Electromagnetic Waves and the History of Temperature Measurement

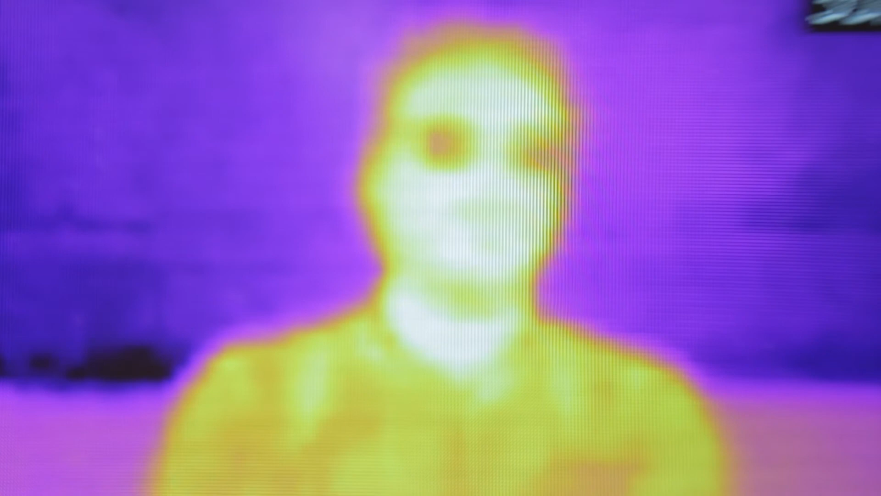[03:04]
In this case, the sensor is measuring the thermal or infrared radiation.